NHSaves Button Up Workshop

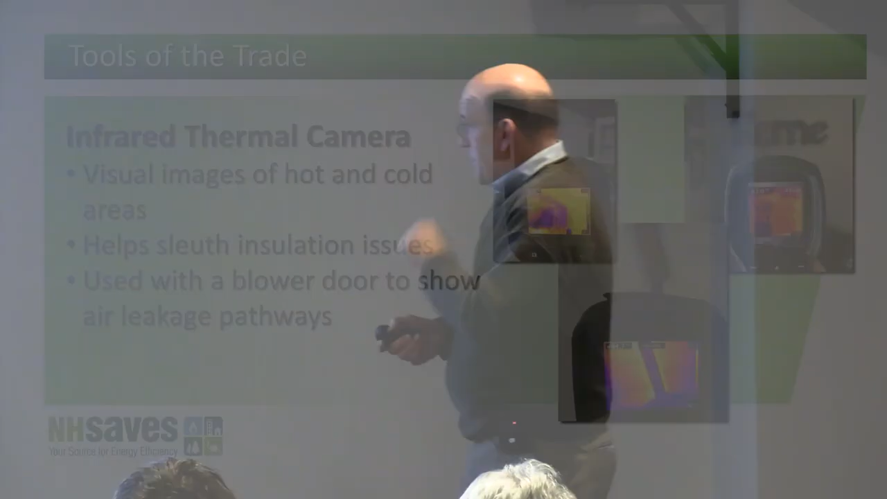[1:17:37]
Sometimes it's done with a blower door, but it's an infrared camera. So it's just basically rather than visual pictures, pixels, it's heat pixels. So we're seeing like, for example, this is another example of a vertical wall that wasn't insulated.
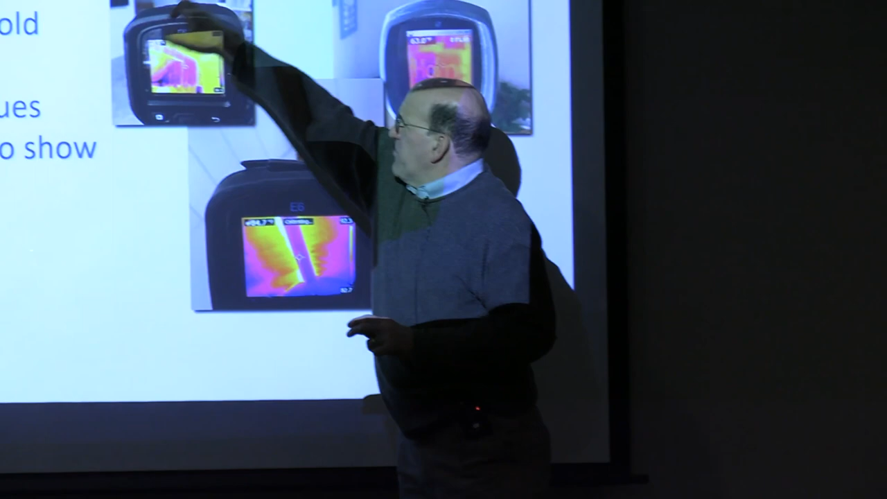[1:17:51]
So that's why it shows up as purple.
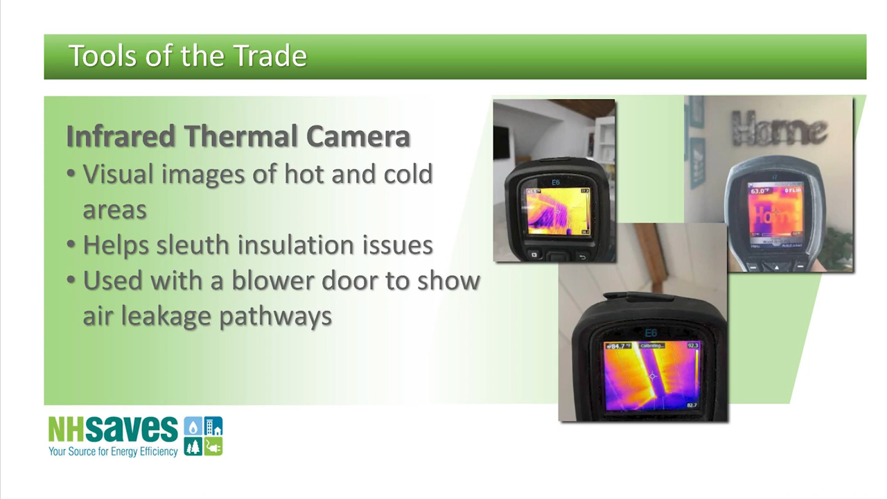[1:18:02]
But one bay in this is poorly insulated and the other bay is better insulated. So very handy for, for things like that to help find kind of areas of missing insulation, things like that.